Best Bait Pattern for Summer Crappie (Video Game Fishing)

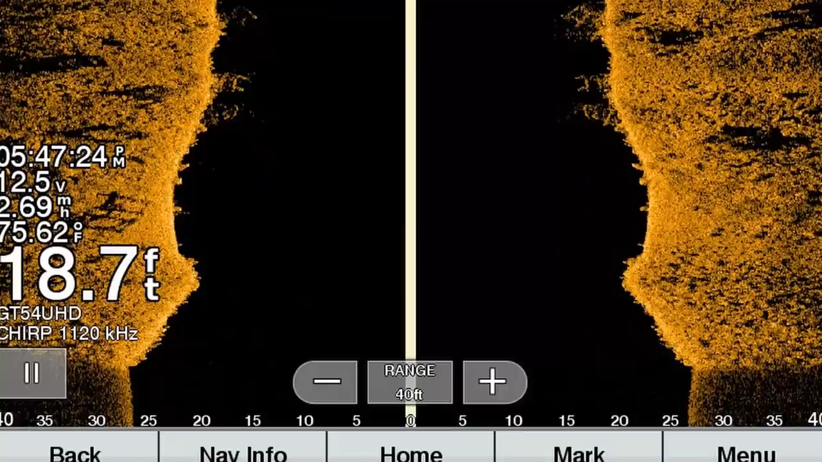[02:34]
On screen: depth 18.7 ft
i was using side imaging slowly aisle across this little point here uh came across this stack i mean stack
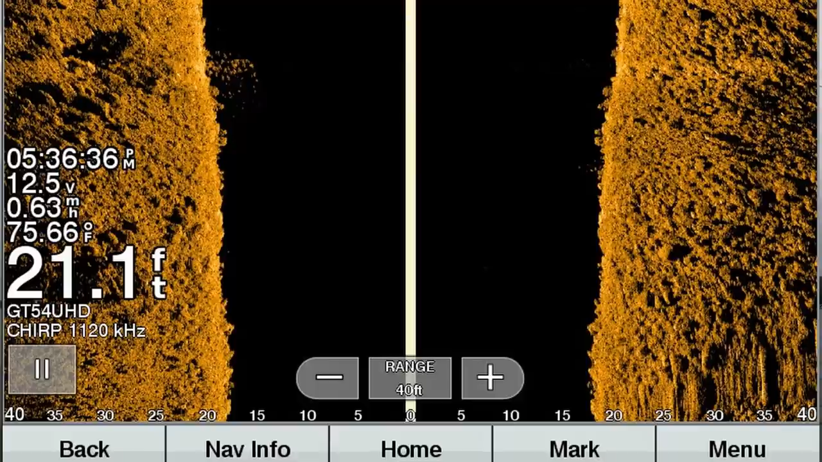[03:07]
On screen: depth 21.1 ft, water 75.66°F
but on side imaging i zoomed in to about 40 feet left and right and you could just as
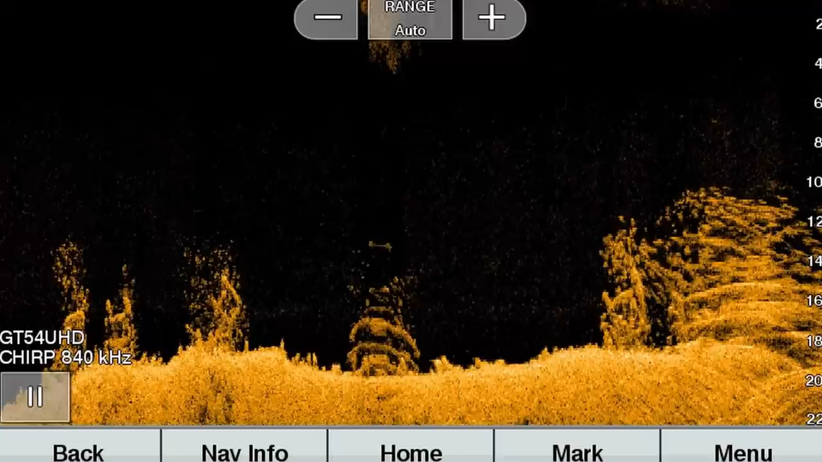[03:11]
soon as i idled over it you could just see the massive absolutely massive school of crappie stacked up on it and uh
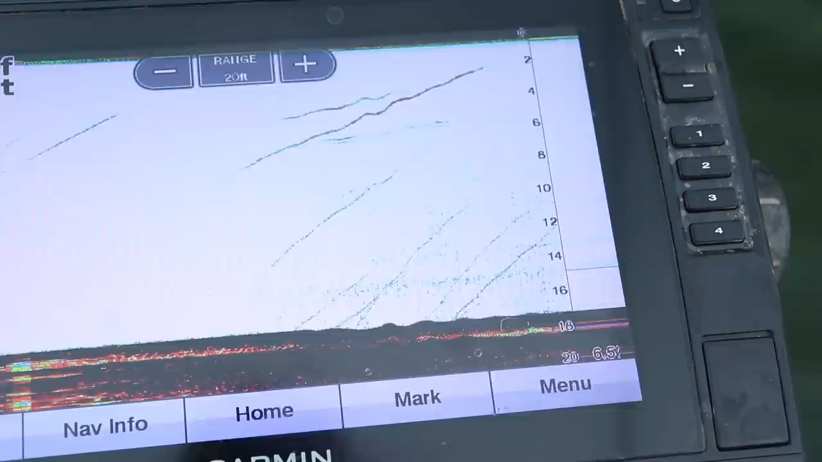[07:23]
all right here we go i turned the game up and i actually raised it up to 20 feet this is the top of a brush pile we're actually right over the top of right now i'm going to see if i can pull a fish off it going with an eight foot now i got to get the jig right underneath the transducer which is directly below the trolling motor so you don't really
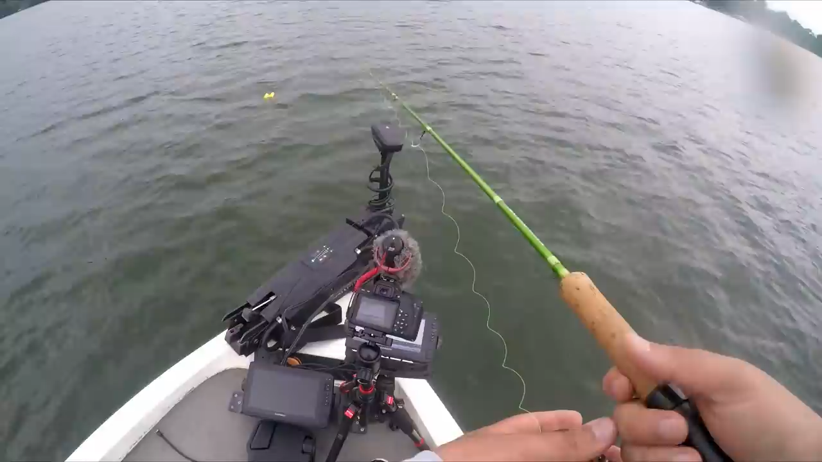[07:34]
want to go with a 10 or 12 foot if you're trying to do this there's my jig dropping down you see that line right there that's me jigging it
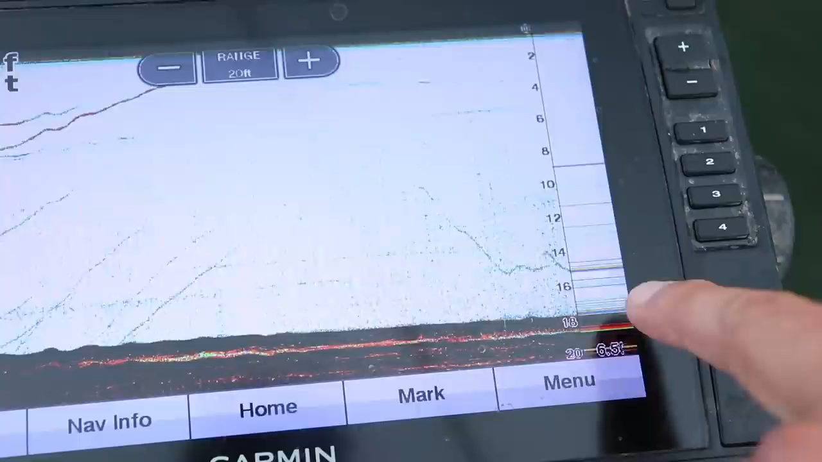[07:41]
see if we can get a fish to come off that top of that brush pile oh there's oh there he is dang it those are fish right there those long lines were right over the top of them
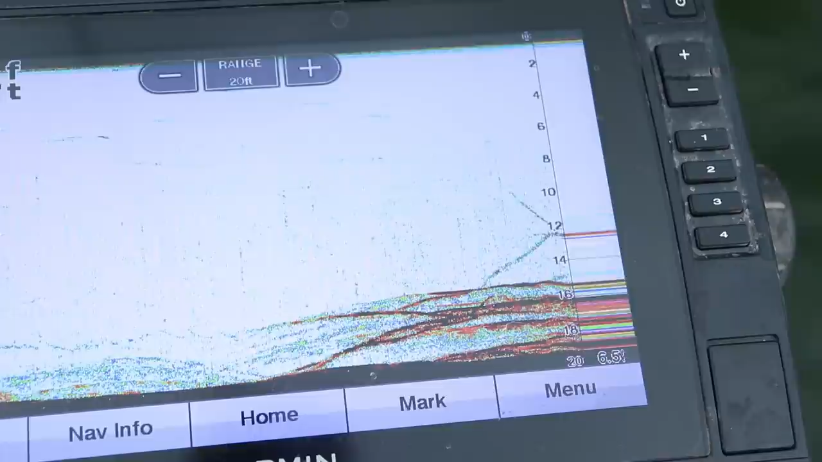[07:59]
except now my jig is oh there he is right there oh man he let go there i am falling down oh bam do you see those fish come running up at it holy smokes
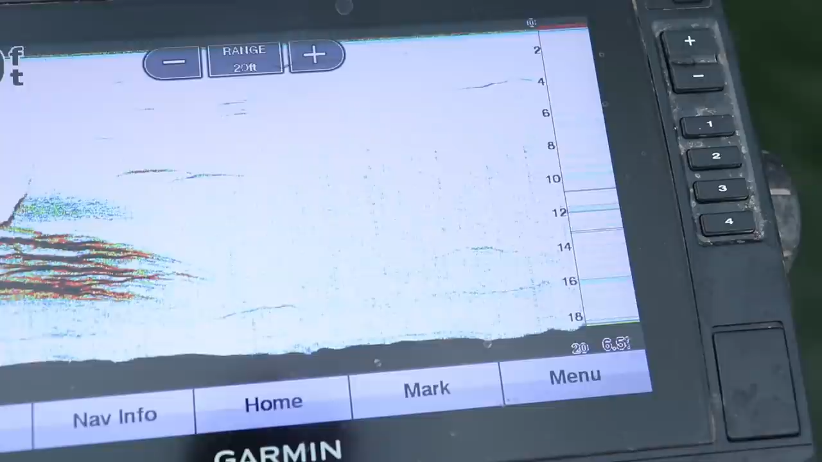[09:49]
these fish are so hungry i'm not even having to do much to them as far as jigging approaches go oh there was tap right there at the 10 mark dropping that jig back down
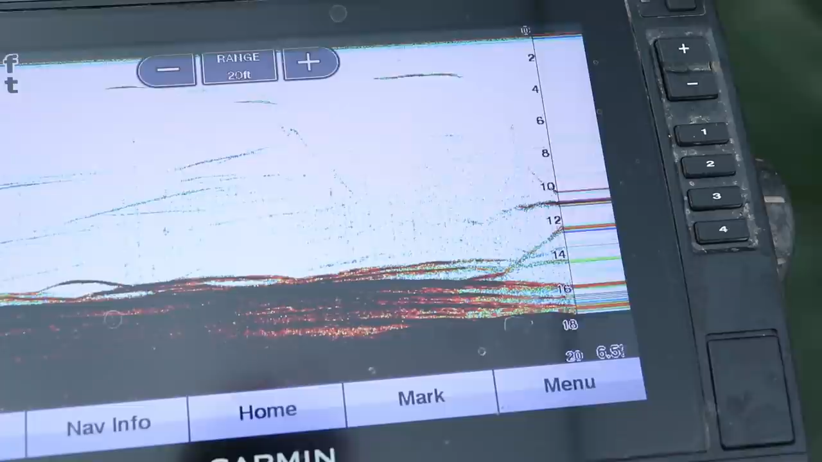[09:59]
there oh there he was dang it see him raising up the water column with it see if he hits it again there he got it got it way up top but he is not going to cut it unfortunately
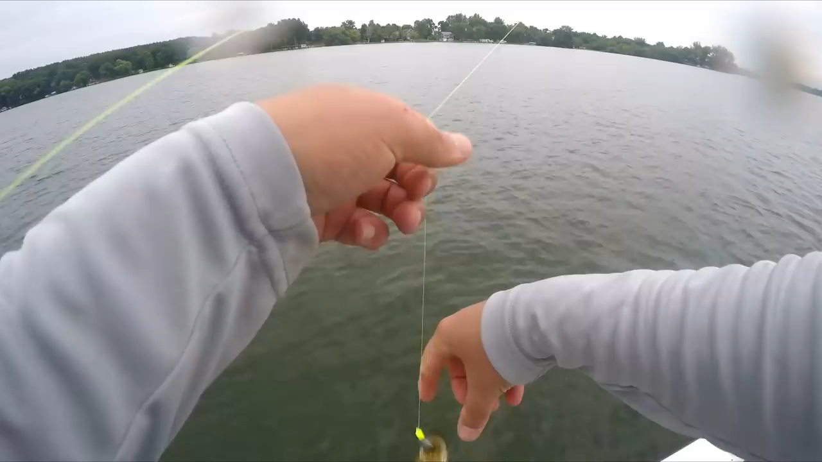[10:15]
he's been bit look at that tail musky's been chasing him see there's a fish chasing it up right there i'm dropping back down
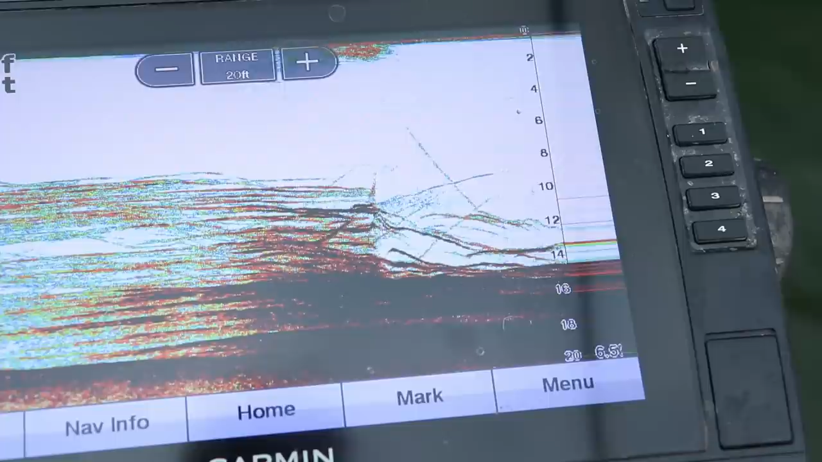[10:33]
see if that fish gets it come on buddy there he is
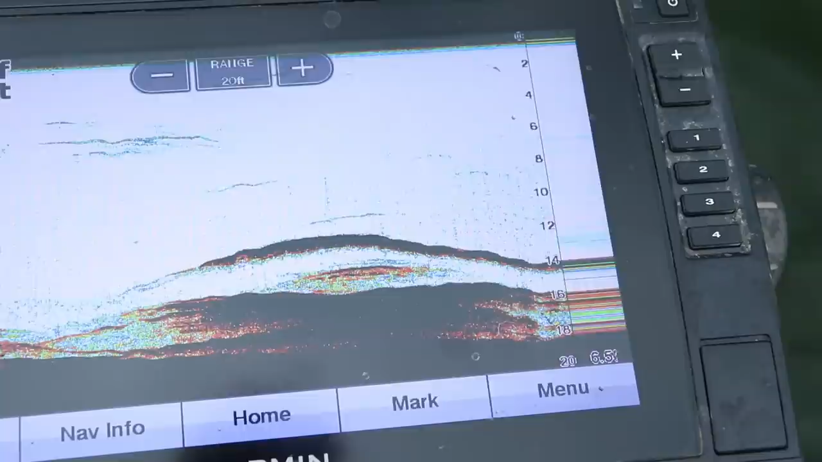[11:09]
right well that's some crazy stuff on that 2d sonar huh